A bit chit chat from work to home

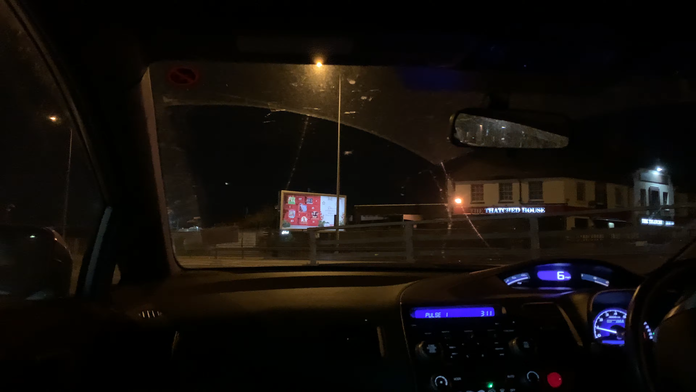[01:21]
इस रोड पे लगने के लिए मुझे यहाँ पे कम से कम 2 से 3 मिनट वेट करना पड़ रहा था कि मुझे स्पेस मिले और उसमें मैं घुसूँ और ताकि वहाँ मेरे को।
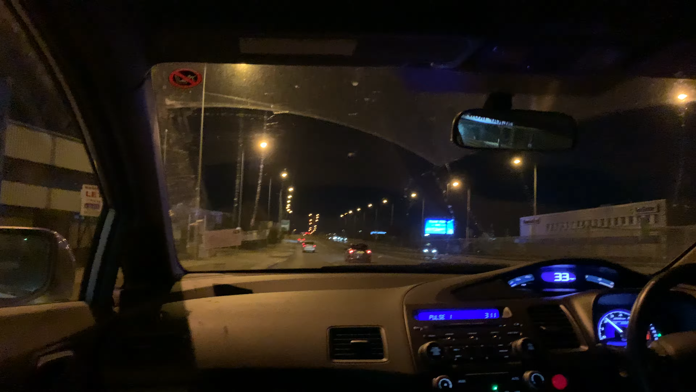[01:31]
ये लंदन का काफ़ी बिजी रोड है और इसको A20 बोलते हैं। ये हम देख जाएंगे A46 पे, A46 जो लंदन का रिंग से हट के भी तो काफ़ी ट्रैफिक जो है वो मिलती है। तो ये A30 पर जा रहे हैं,